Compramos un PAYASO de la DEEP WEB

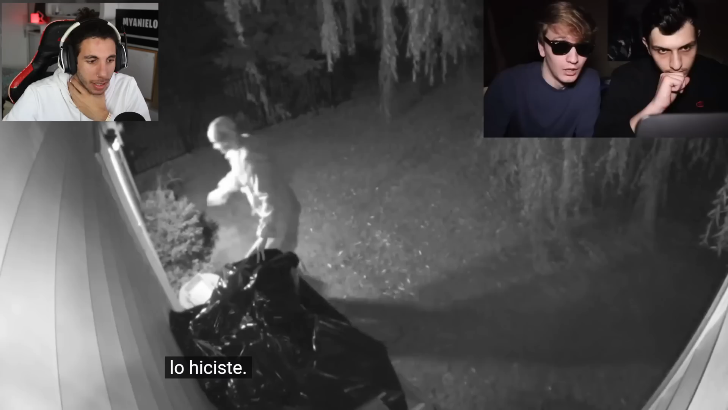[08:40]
Yeah, so... He got in? Entró a la casa. No, wait. Let me show you the best part.
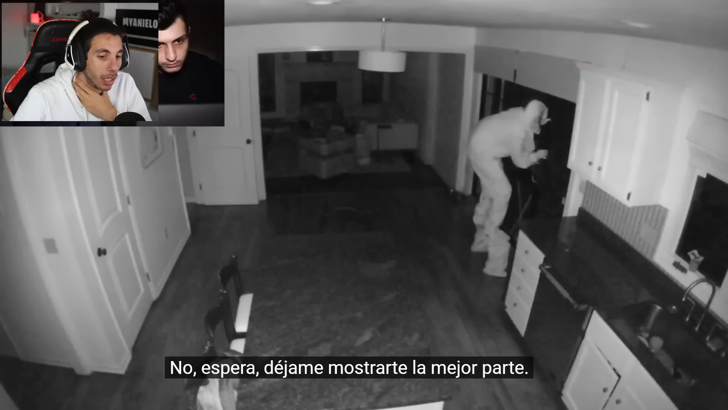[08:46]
Vale. What's he doing? It looks like he's... Entró a la casa cuando estaba durmiendo. He's inviting one of his buddies in.
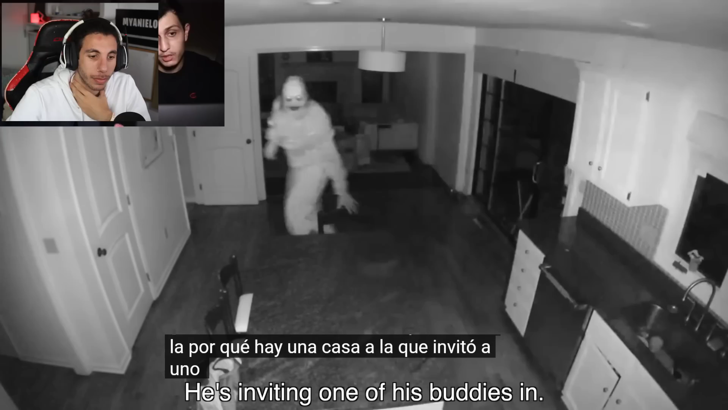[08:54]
Otro payaso. Dude, two clowns. What were they doing in here? I don't know, dude.